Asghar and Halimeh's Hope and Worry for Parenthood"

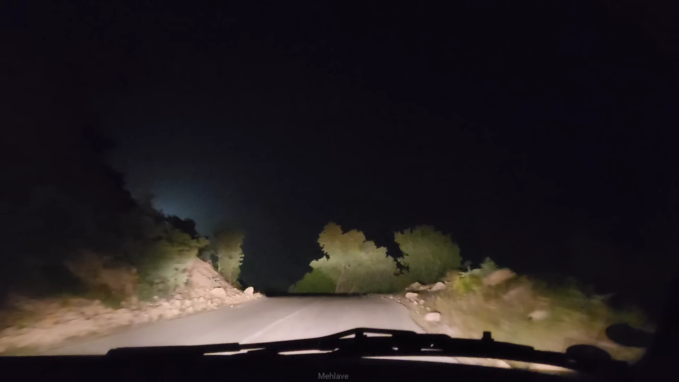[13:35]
علی ما خانم به اتفاق رانندمون در راه اصفهان هستیم. آیا راننده دست شما در نکنه؟ الان هم جاده دودراییم و در یک شب بهاری زیبا واقعا ما خیلی خوشگله. اینم الان دودرا سیتی ها نشون تو میدم.